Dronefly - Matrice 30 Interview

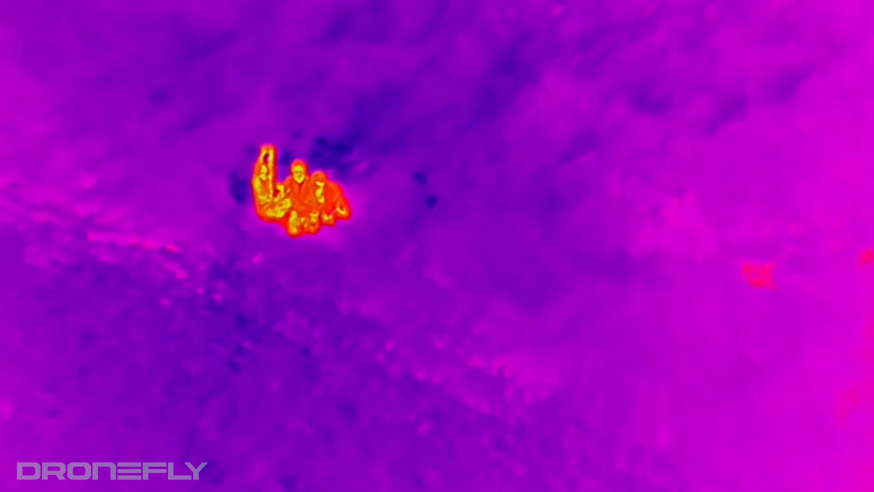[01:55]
Let's say, for example, you're looking for search and rescue for thermal inspections for utilities, oil and gas.
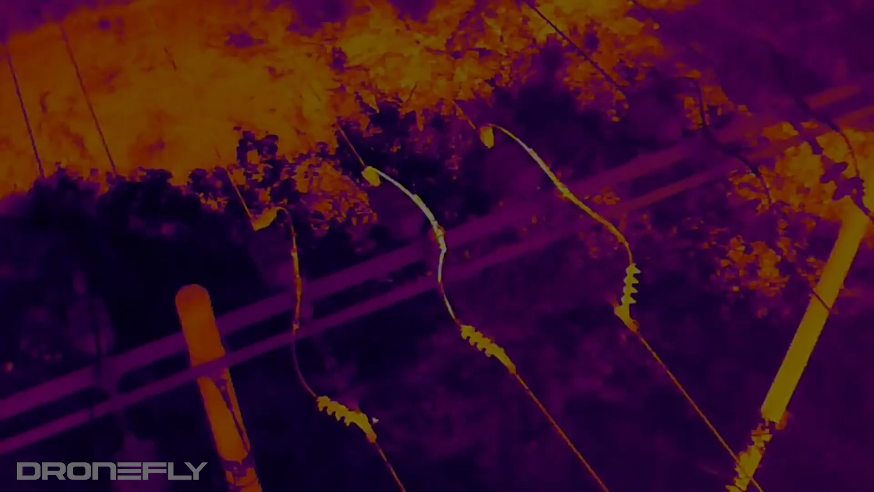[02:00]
You're able to see if there's a surge of power on a certain asset.
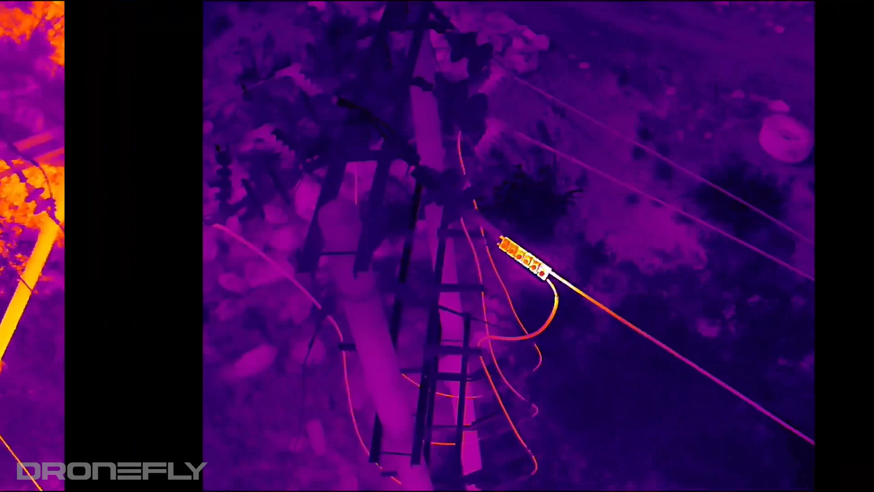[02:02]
Very useful in all applications. Let's talk about the FPV camera.